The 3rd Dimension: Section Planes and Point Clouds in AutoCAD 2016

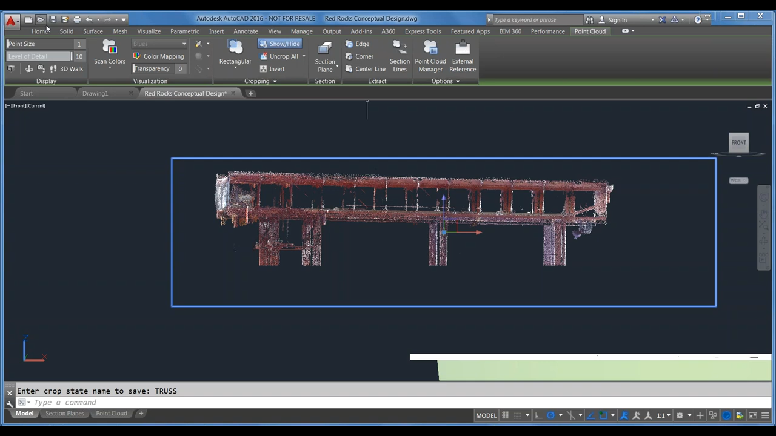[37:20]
So I have a couple saved right now to help me get back to where I want to go because if I zoom out here, you'll notice I'm missing the rest of it now. It maintains that crop state even if I go into another view.
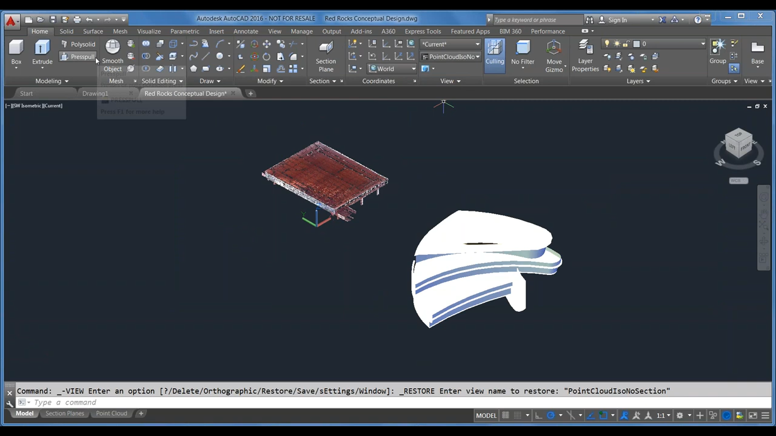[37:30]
So I can click on the point cloud,
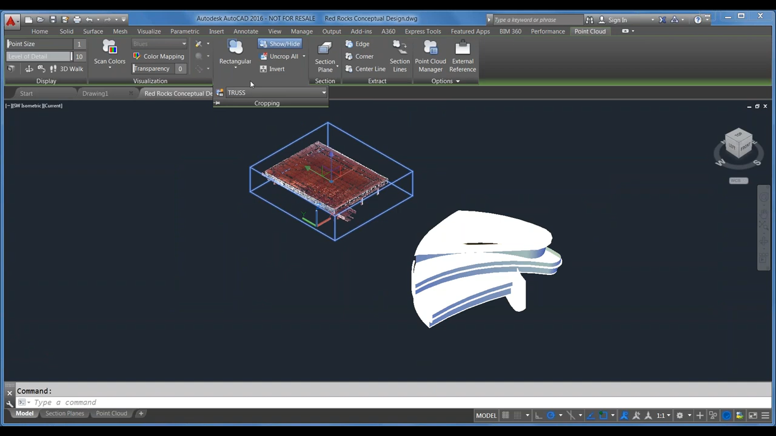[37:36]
go back into my crop state list and I can look at just the amphitheater which I cropped earlier. Or I can go back to show all.
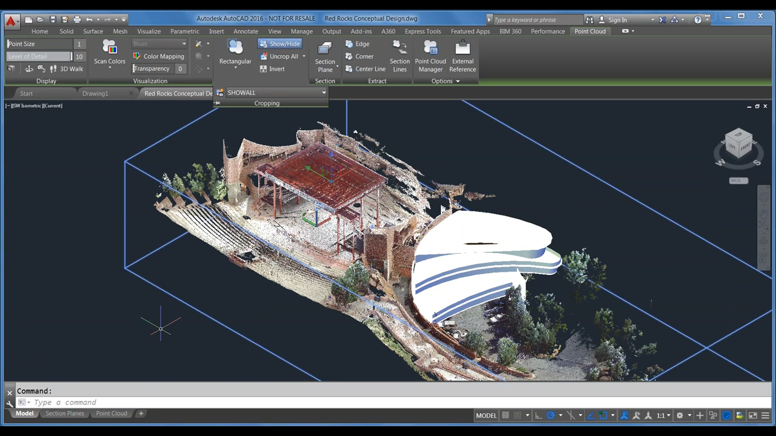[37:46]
So that comes in really handy if you're just working one portion at a time in a project. You can break it up into smaller, more manageable pieces. Okay. Oh, one more note on that. There are, you can uncrop everything or uncrop the last crop that you just made in case you've been trying to crop it down to a particular spot and you messed up.
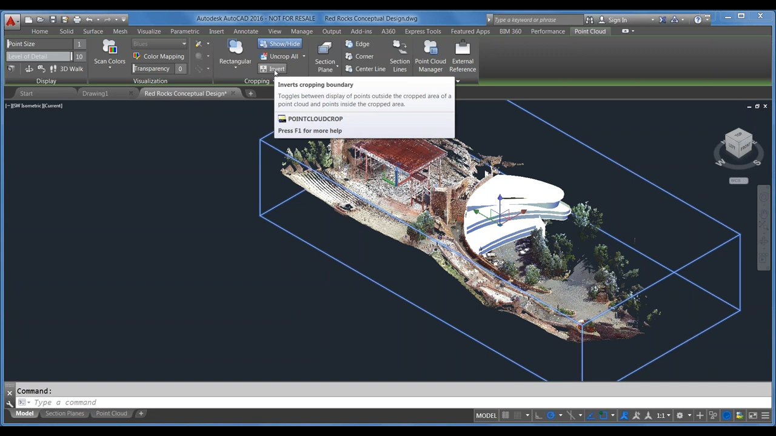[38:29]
you can invert the crop so that all the points that are hidden are now shown and vice versa. Okay. So another handy thing with point clouds is that they are, they do also work with section planes.
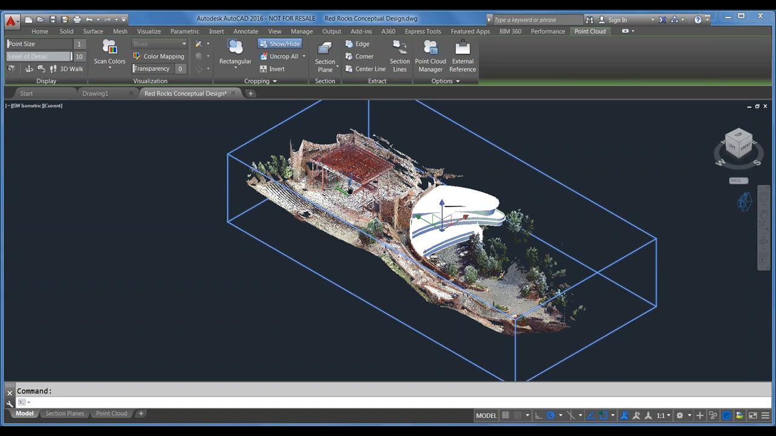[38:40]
So Martin demonstrated some of those section planes before. I've already drawn a couple in here, but I'll just demonstrate how it works
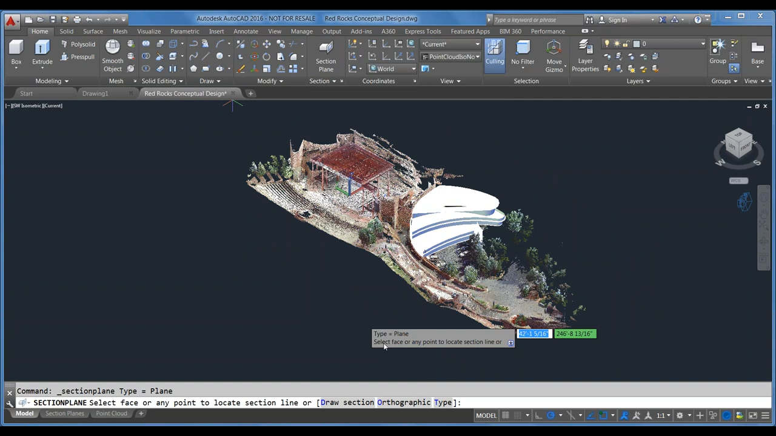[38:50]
very quickly for you here. And, oh, I'm just going to choose section plane.
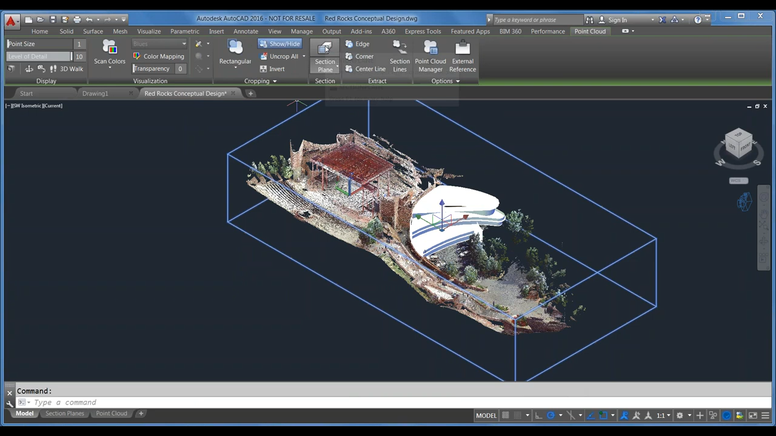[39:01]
Oh, come on. We'll do front. Ah, there we go.
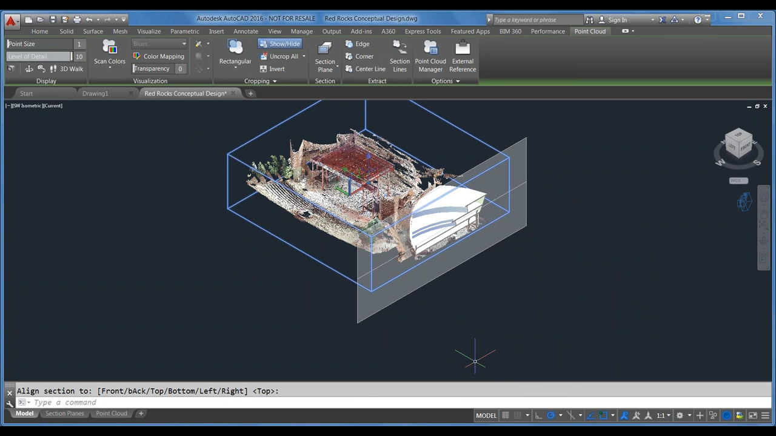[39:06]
Okay. Um, so it will, if, if you activate the section plane command from within the point cloud, uh, contextual ribbon here, it will, um, crop. Let's say I chose, uh,
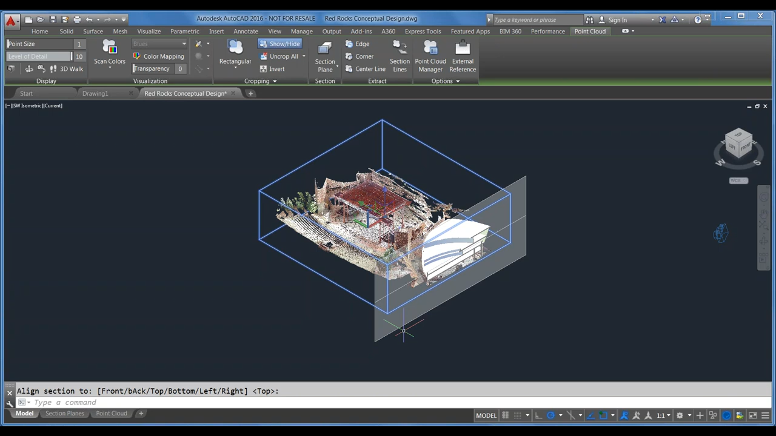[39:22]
uh, front. I chose front view, right? Yeah, I chose front. Um, it will detect that, uh, just on the, the point cloud itself. Um, so that's done that for me.
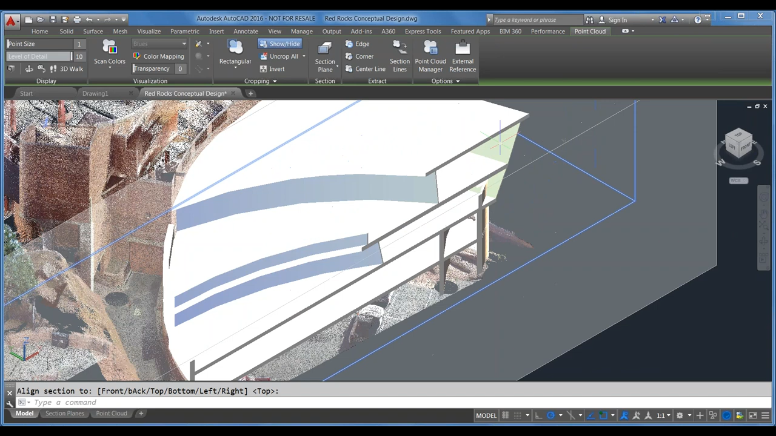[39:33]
And, um, I'm not sure why, um, some machines will generate that live section automatically and some won't.
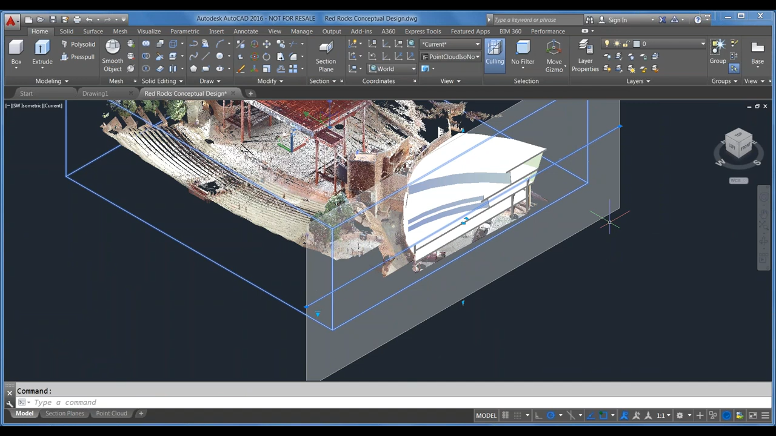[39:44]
Um, but you can see here that, uh, this one did generate it all the way through and through. Um, it might just be a difference in hardware or, uh, graphics cards or something. Uh, it might be the file itself. Who knows? Um. That's good, though. Yeah, yeah.
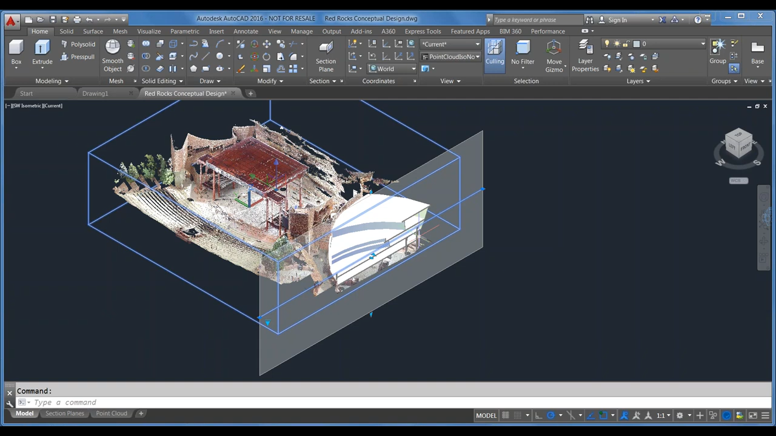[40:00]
And if, if, um, that hadn't cropped out all the way, if it hadn't activated the live section automatically, um, I, I could use Martin's quick trick to, uh, save the file and get it to update.
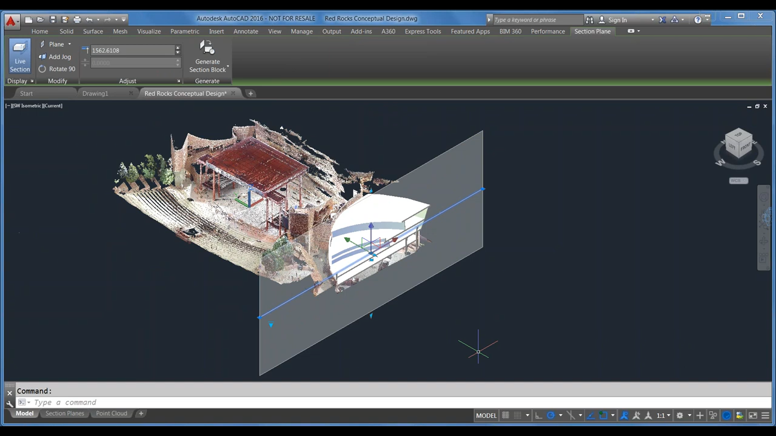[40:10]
All right. So I'm just going to delete this one now that we've seen that you can use it there.
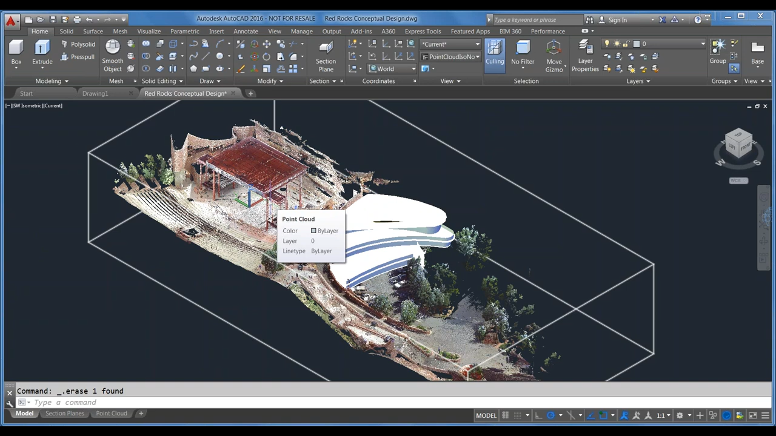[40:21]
Um, and then I will show you, where are we? Point cloud front. Oh, okay.
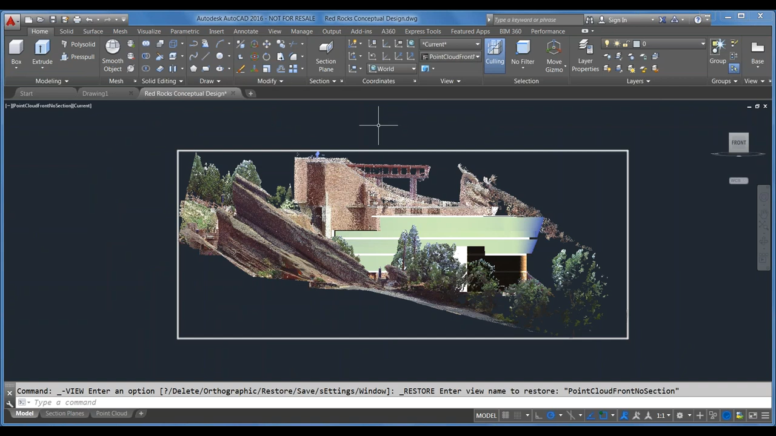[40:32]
So here's a view of the point cloud, um, from the front, which we saw earlier. Uh, but let's say I only want to see, uh, that amphitheater portion. What I've done is I've created a section plane slice through the front,
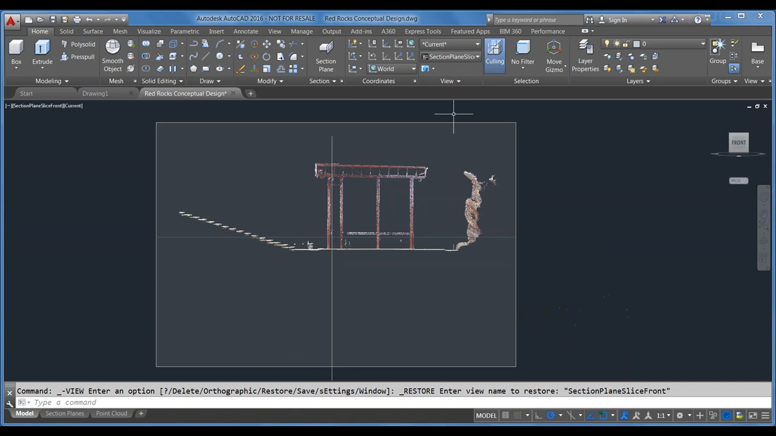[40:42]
um, that only demonstrates a section through that amphitheater portion.